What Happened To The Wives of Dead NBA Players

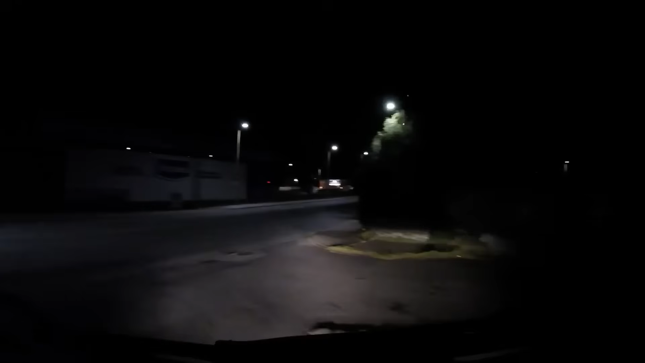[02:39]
but on a quiet road, a pickup truck came out of nowhere, driving the wrong way.